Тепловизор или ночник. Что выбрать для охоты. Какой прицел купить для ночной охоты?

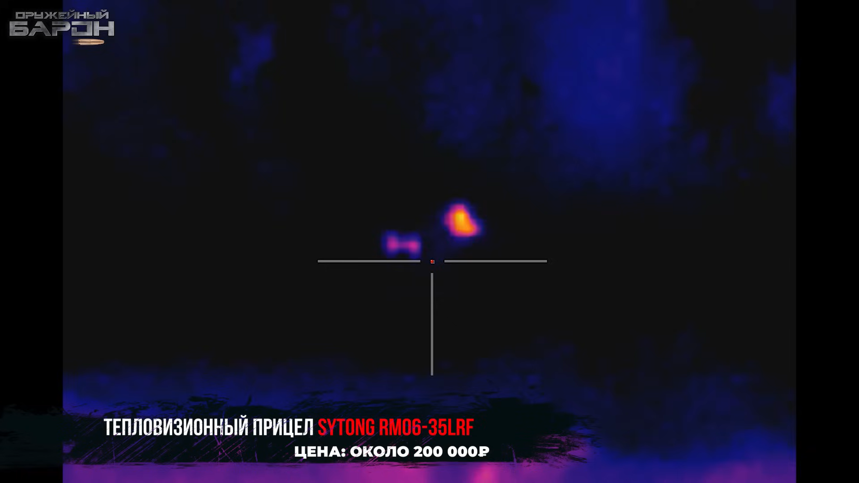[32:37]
Да, она находится за кустами. Правда. За кустами.
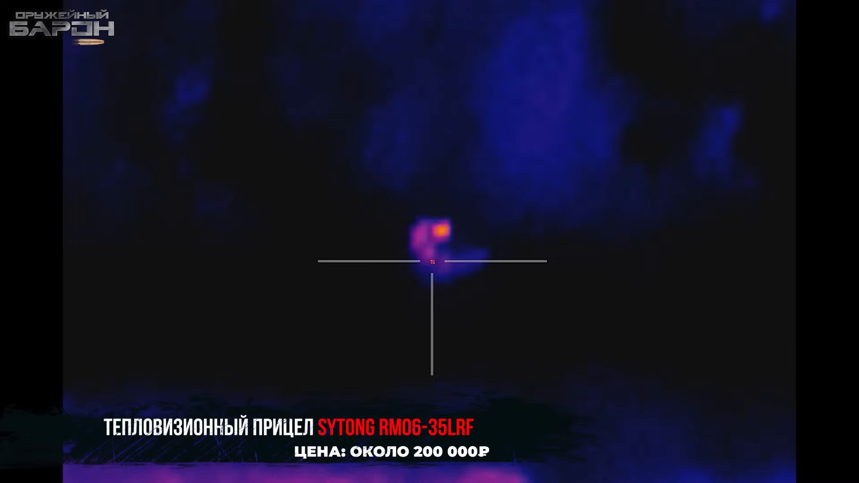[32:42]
Чисто по повадкам и по голове я могу определить, что это либо собака, либо лиса.
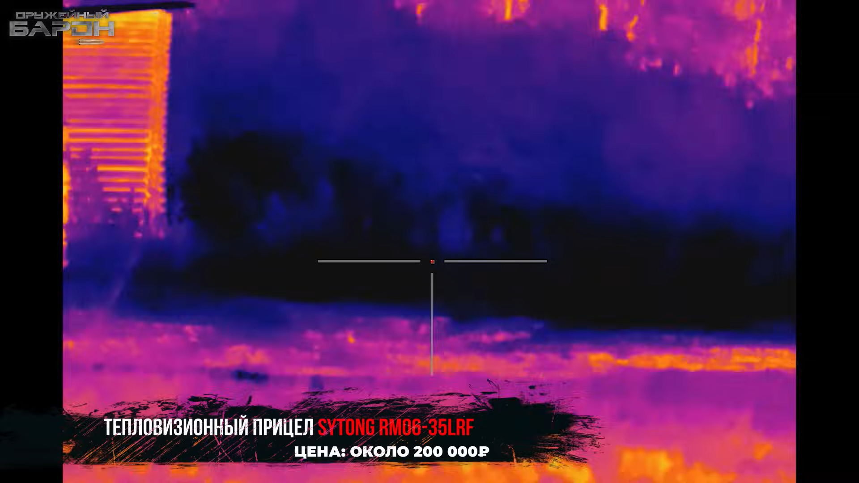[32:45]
Ну, что-то из семейства собачьих. По рогам, скажу так, дистанция, да, действительно небольшая, также в районе сотки,